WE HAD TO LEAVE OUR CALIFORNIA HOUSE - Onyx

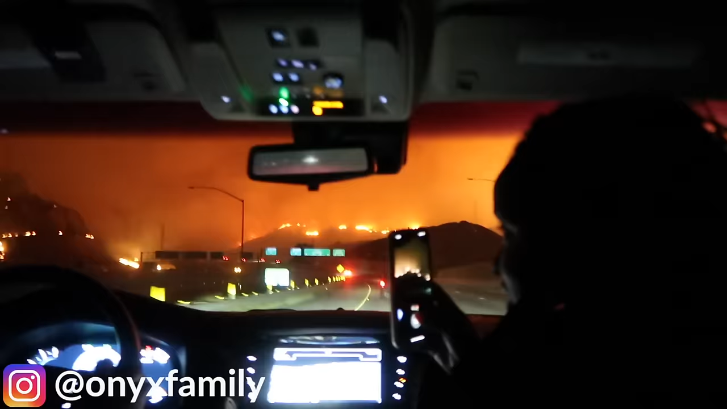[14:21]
Slow down. I'm not slowing down. I'm trying to get around these people.